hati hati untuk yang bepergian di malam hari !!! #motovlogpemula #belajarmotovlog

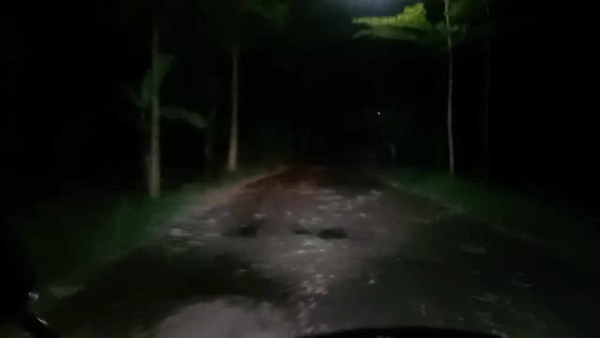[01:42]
hutannya milik perhutani Ngawi ya. Nah, jadi desanya agak dalam gitu, makanya kan agak jauh dari kota. Nah, ini jadi kalau mau KTM ya gini rutenya agak jauh seperti ini. Jadi ini membelah ini apa ya? Wis membelah hutan gitulah. Nah, nanti ujungnya yaitu jalan raya yang jurusan Solo
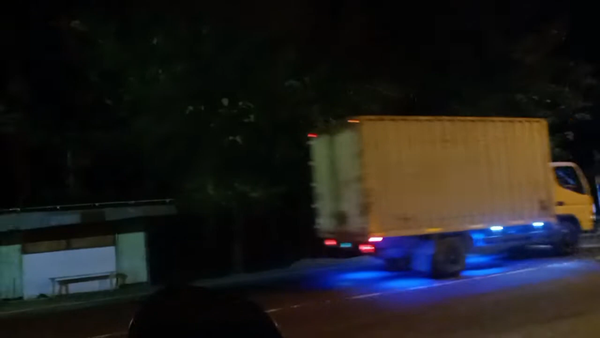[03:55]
Jadi ya kondisinya seperti ini. Nah, ramai kendaraan besar ini.
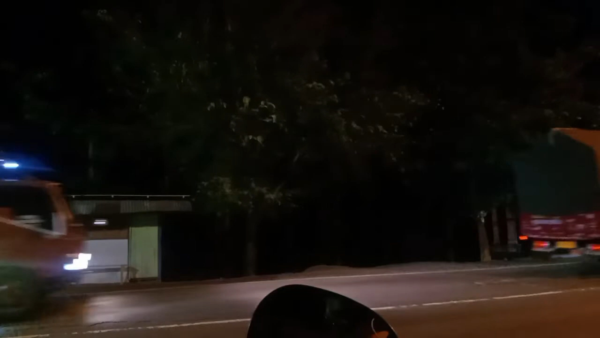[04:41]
Jadi Ngawi itu memang terkenal hutannya, sudah tak jelaskan di vlog-vlog yang sebelum-sebelumnya. Jadi hutannya itu lumayan panjang ya. Jadi wah ini bisnya Ki Agus Sudiro Tunggajaya, keren.
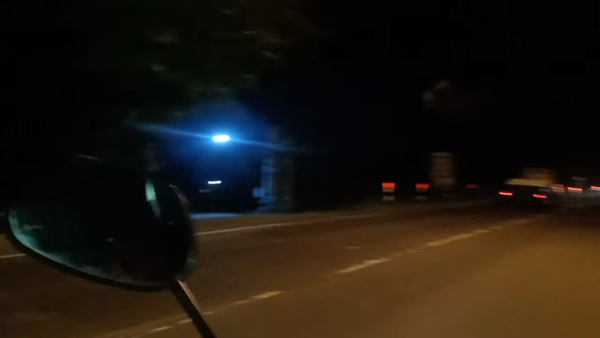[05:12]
Nah, jadi ini monumennya enggak kelihatan ya, malam.
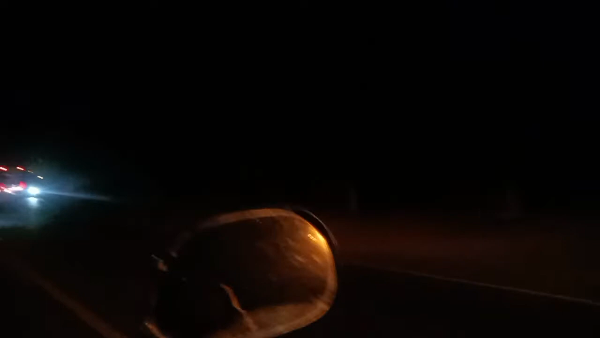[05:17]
Ini enggak kelihatan.
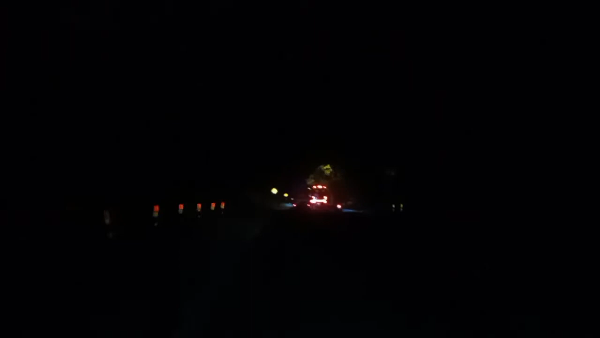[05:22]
Jadi kalau untuk yang mau ke Surabaya atau ke Jakarta atau kemana lah, yang lewat Jalan Raya Ngawi Solo ya, kalau malam itu usahakan lebih berhati-hati, karena sini itu kalau malam ya seperti ini,
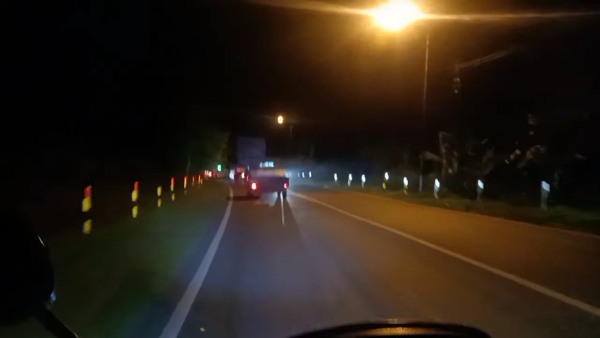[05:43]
mungkin sepi dan tengah hutan, jadi ya
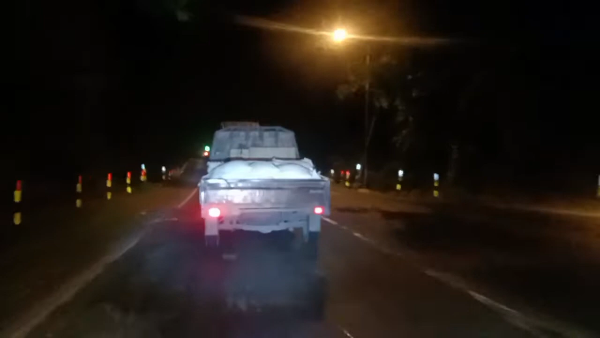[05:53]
agak bahaya lah kalau buat pemotor. Nah, seperti ini kondisinya ya, jalannya agak bergelombang. Jadi cerita sedikit ya, dulu pengalaman lah ya, punya temen ya, ya waktu di klub lah, kan dulu pernah ikut klub motor lah, ya cerita dikit aja lah. Jadi kalau sudah sampai Ngawi dari barat atau dari selatan, dia kalau udah mau masuk Ngawi, mending dia masuknya pagi atau siang.
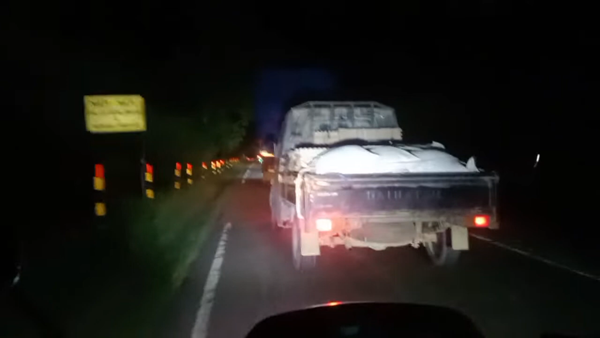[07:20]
Ya, dulu itu kan penerangannya masih minim banget, belum ada lampu-lampu ini kan, belum begitu ada. Apalagi kan hutan terus ini. Tapi ini masih ramai ya, karena ya ini kan ini masih jam 7 ini, belum malam banget tadi. Tapi ya kondisinya seperti ini, kita nyalip dulu lah. Gak rame. Kita nyalip lagi.
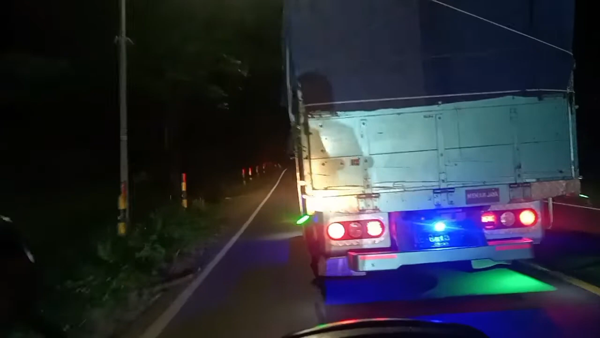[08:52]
Ini tuh kalau malam tuh juga, nah, nyalip dari kiri aja lah.
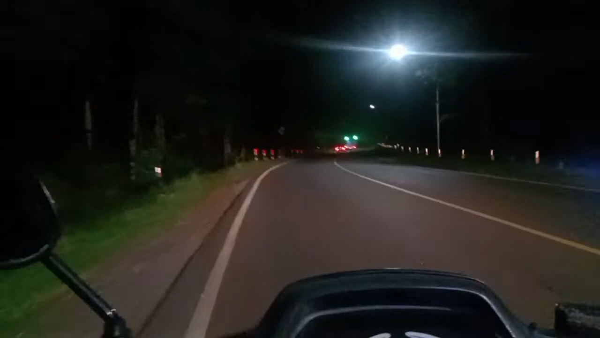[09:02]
Kalau malam ini sini itu rawan kecelakaan juga ya, jadi karena jalannya mungkin seperti ini, nah kayak letter S seperti ini itu kan agak-agak rawan juga ya. Dan ini itu hutan jati, tapi separohnya masih hutan alami ya guys ya teman-teman ya. Jadi ini tuh kadang kalau siang itu ya banyak monyet ya,
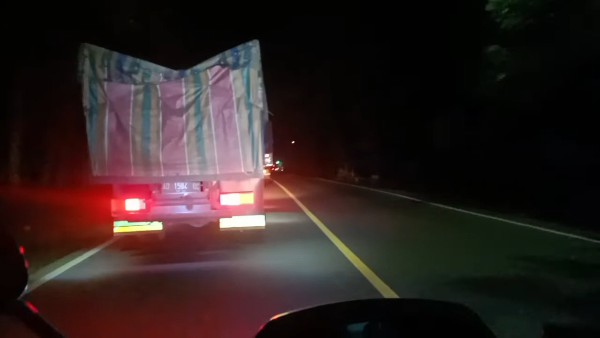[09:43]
tapi sudah campur sama hutan jati ini, kan udah dikelola sama perhutani ini. Inilah kondisinya jalannya,
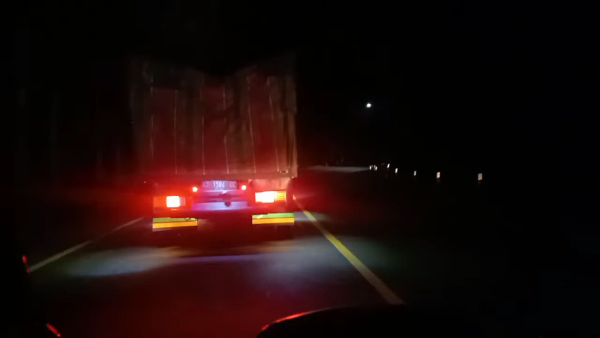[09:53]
udah mendingan ini guys, sudah ada lampunya itu, lampu ini baru ini. Baru ini lampu-lampu ini, dulu belum ada teman-teman. Jadi kok Apalagi dulu itu jalannya enggak seperti ini. Dulu itu wah, masih halus banget dulu. Halus kan. Masih itu loh. Alah. Aspal tapi bergelombang terus bolong-bolong itu. Jadi mengerikan lah.
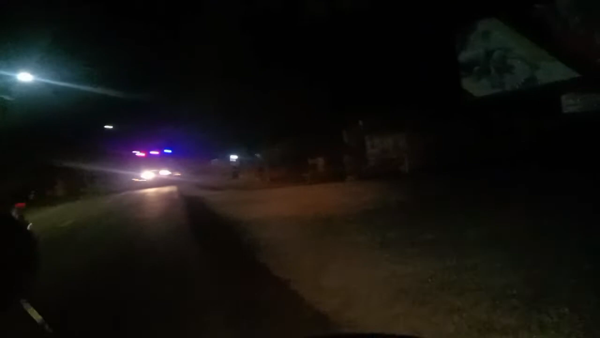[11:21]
Nah, karena kita mau ke BRI. Nah ini itu yang vlog ke berapa ya, kedua kayaknya, yang itu loh teman-teman, yang hutan itu loh. Jadi ini kalau siang itu
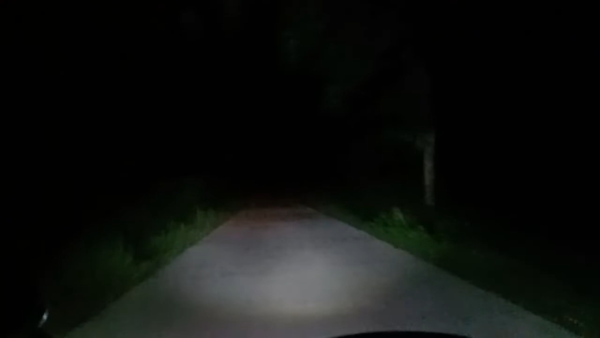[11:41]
indah banget, ini wapik banget pokoknya buat foto-foto. Tapi kalau malam wala seperti ini. Nah, apalagi ini lampu jalannya ini putus ini kayaknya. Jadi yos, kondisinya agak sepi seperti ini, yang sepi banget ini. Nah, jadi yos, kalau cewek-cewek mungkin nggak berani lah kalau lewat seperti ini lah. Jadi, nah jadi kalau cewek-cewek mungkin kalau pulang kerja malam,
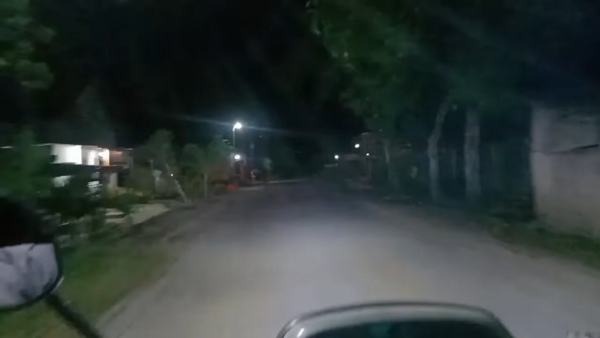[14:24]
Tapi udah terang ini, udah nggak gelap kayak yang pintu masuknya desa yang tadi pinggir jalan raya tadi ya guys ya. Oke lah, mungkin cukup segitu aja. Ada orang mau hajatan ini.
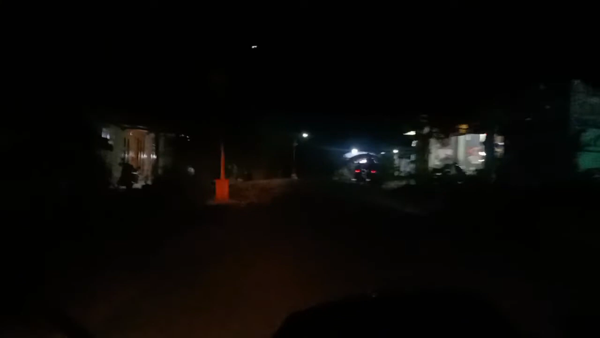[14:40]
Sebentar, lewat dulu. Oh, belum mulai ini.